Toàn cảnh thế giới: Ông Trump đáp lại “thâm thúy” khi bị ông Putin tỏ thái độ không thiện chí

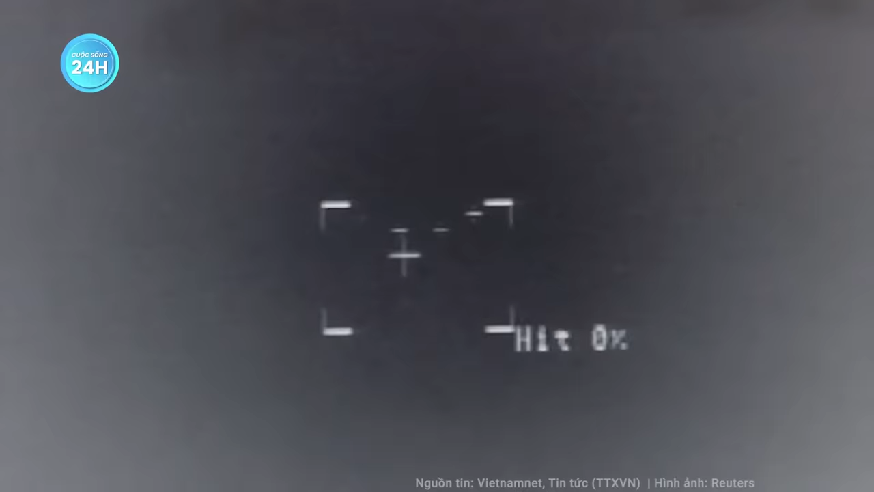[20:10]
Ukraine đã đánh chìm tàu tên lửa dẫn đường Ivanovet Cảnh quay ban đêm do Cơ quan Tình báo Quân sự Ukraine
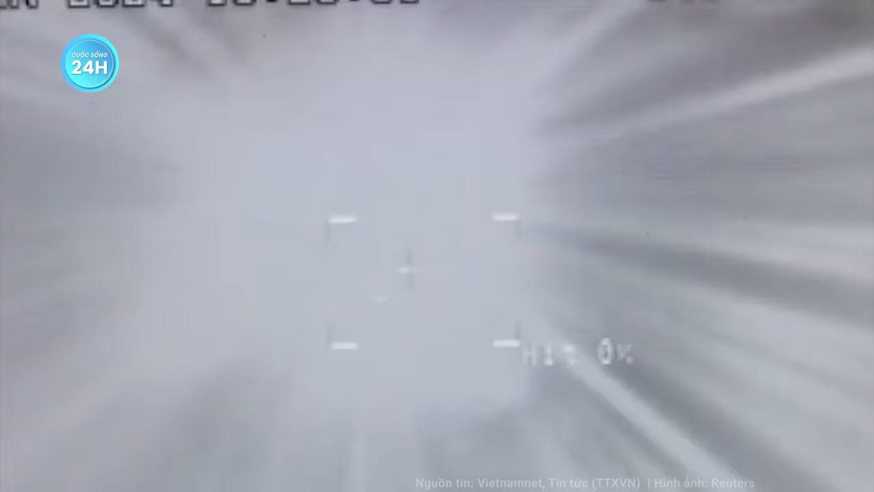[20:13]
công bố trên nền tảng mạng xã hội X cho thấy các phương tiện không
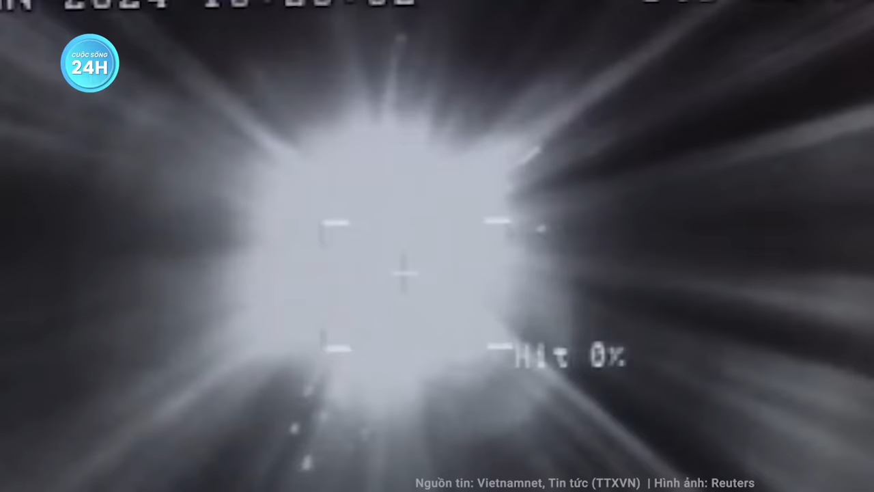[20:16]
người lái của hải quân Ukraine lao về phía tàu Ivanovet trước khi phát nổ và gây hư hại đáng kể cho tàu Nga Ở cuối video,
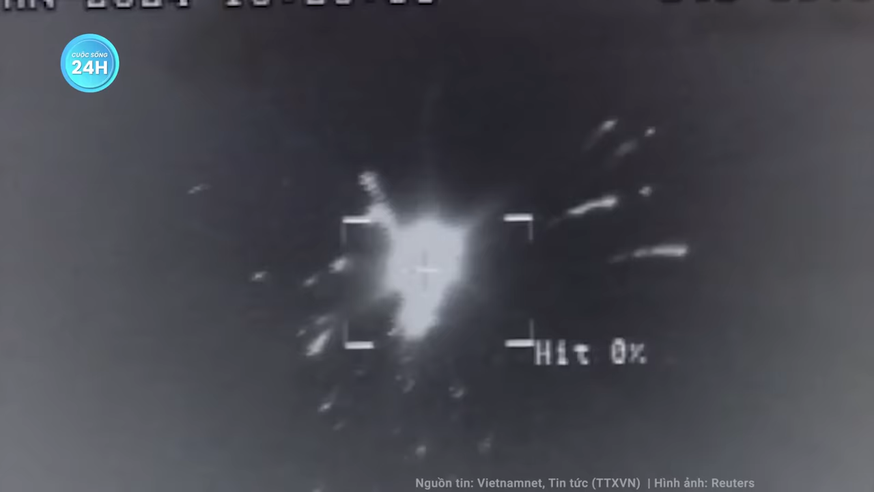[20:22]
tàu Ivanovet dường như đã chìm chỉ còn mũi tàu nhô lên khỏi mặt